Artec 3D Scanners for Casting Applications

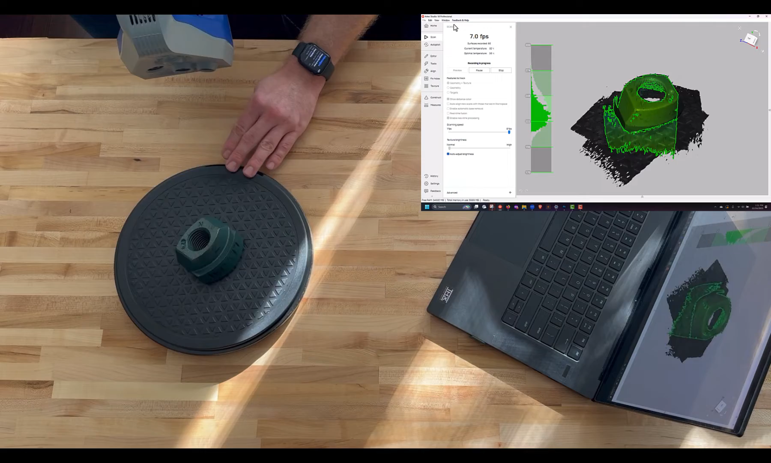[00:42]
And the way that this system works is based off of structured light that allows us to very quickly and easily capture 3D geometry.
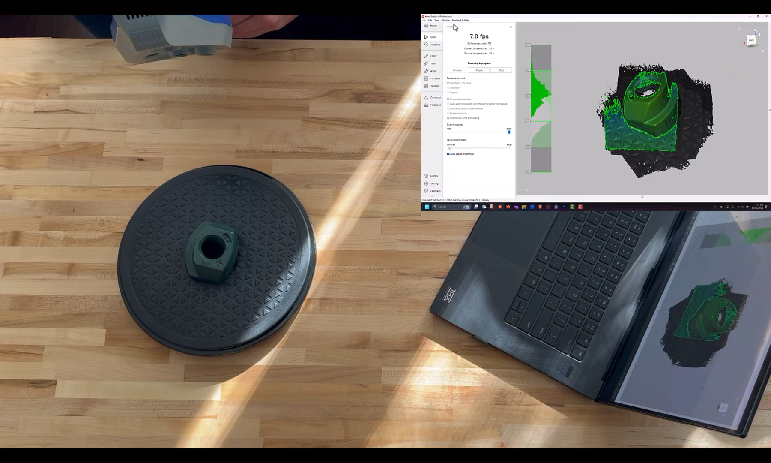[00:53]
The alignments are done based off of the geometry of the part as well
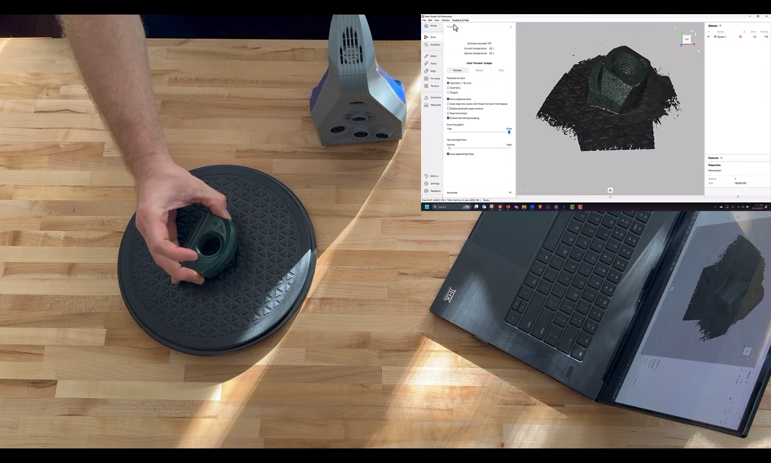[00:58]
as the texture mapping or the physical texture and color of a part
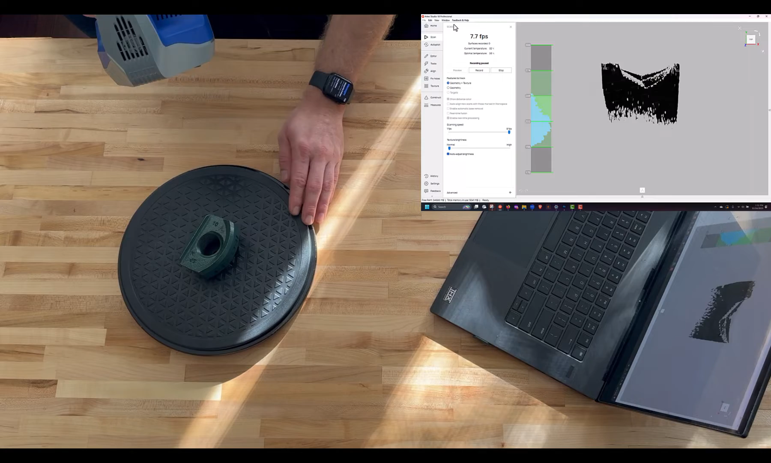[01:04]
that allows us to really efficiently just scan a particular area of a part and then go ahead
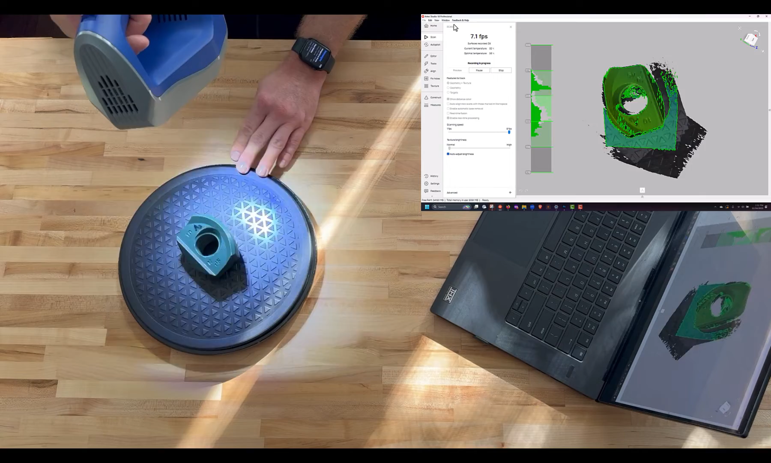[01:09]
and if we need to flip that part over and then capture the other side to create a watertight 3D model.
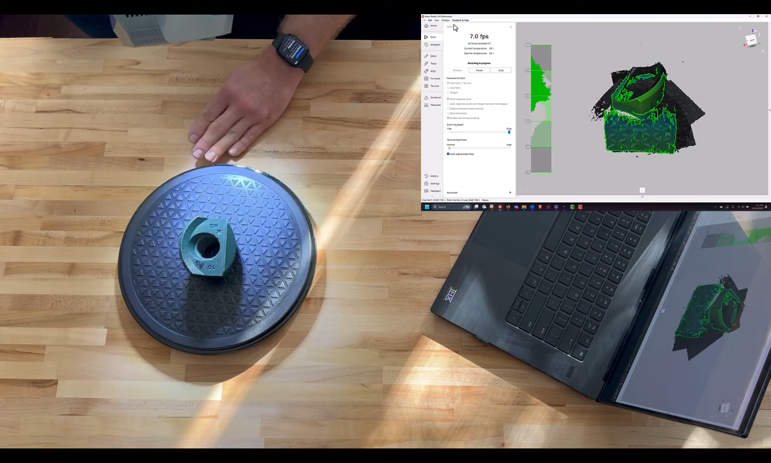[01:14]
This isn't always necessary but depending upon your
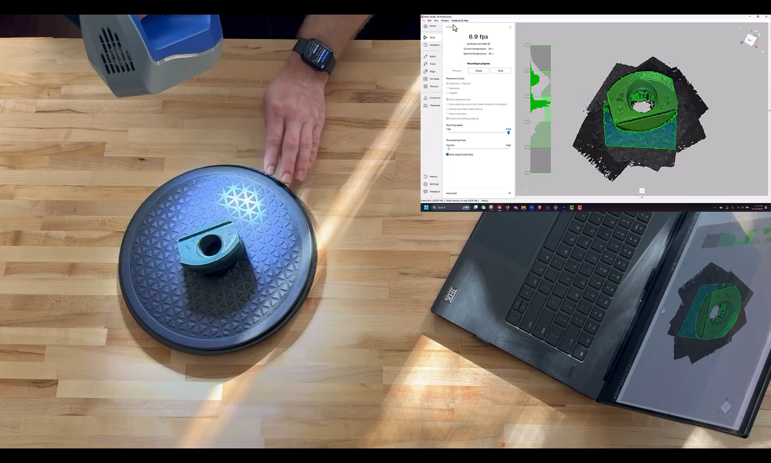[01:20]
application you may want to capture the entire geometry of a particular part. Once we've captured all of the necessary geometry for our object then
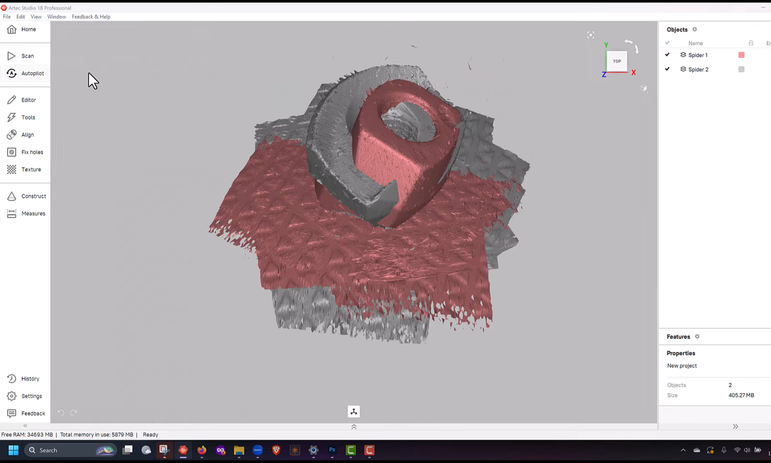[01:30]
being able to process this out into usable data is very simple and straightforward.
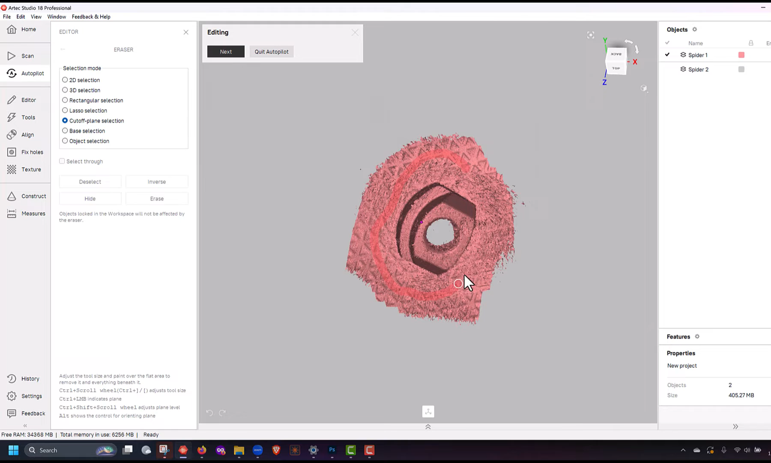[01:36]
We use a software called Artec Studio.
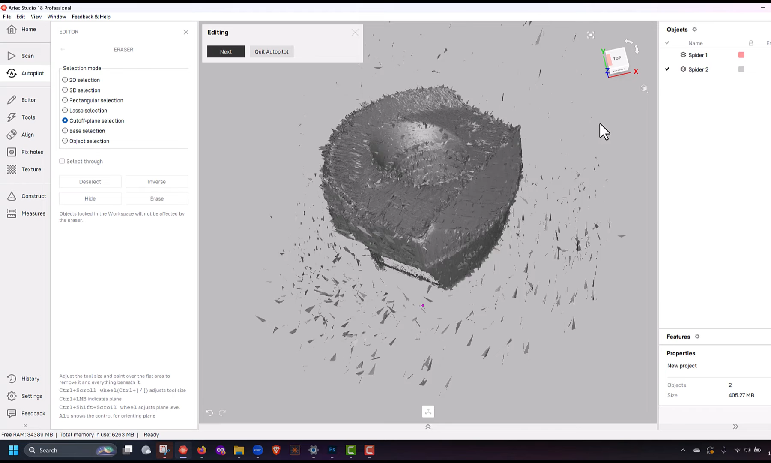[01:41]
Artec Studio allows us to quickly remove any unnecessary data.
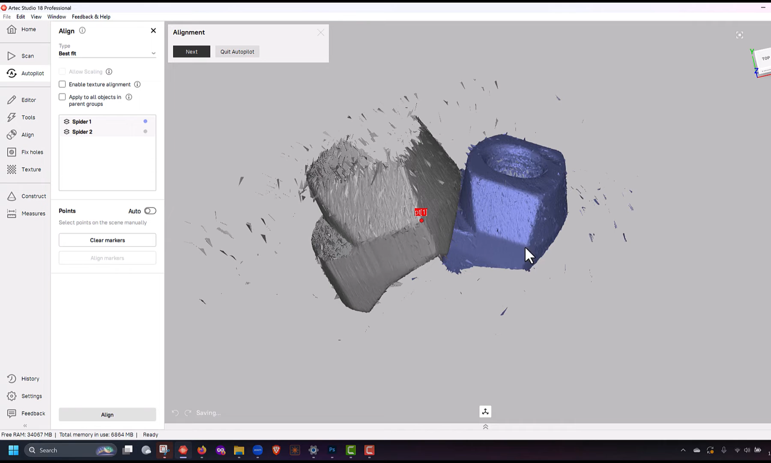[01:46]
Align scan models for instance if we needed to scan one side of the part and then flip it over and then
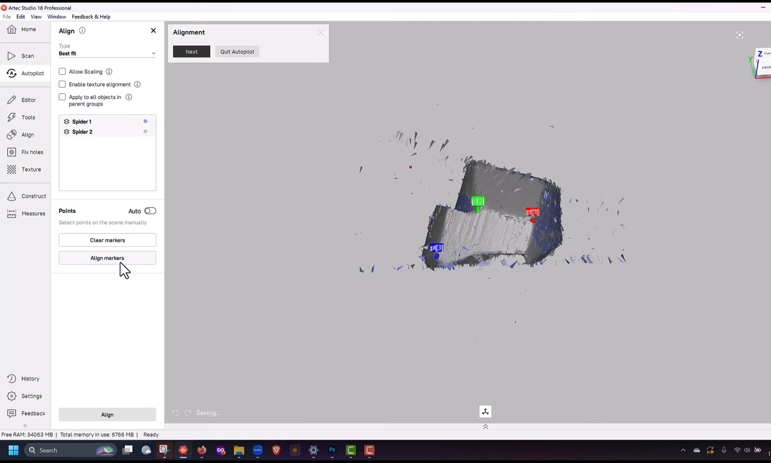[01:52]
turn all of this geometry that we've captured into a polygonal mesh.
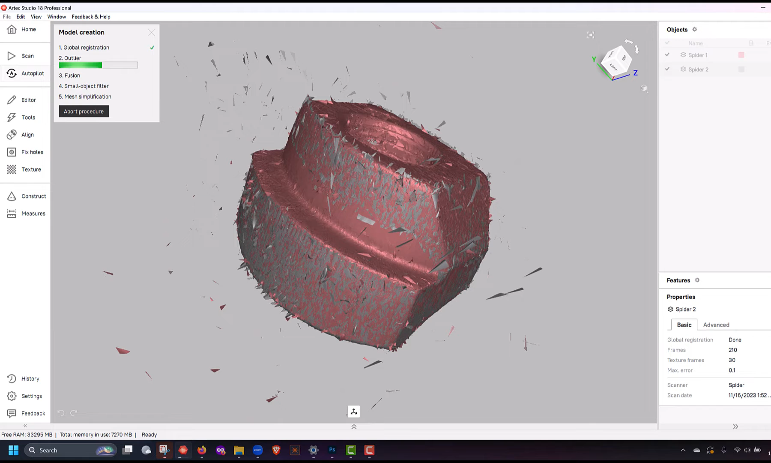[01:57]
So these polygonal meshes can be used for reverse engineering and inspection and a variety of different 3D softwares.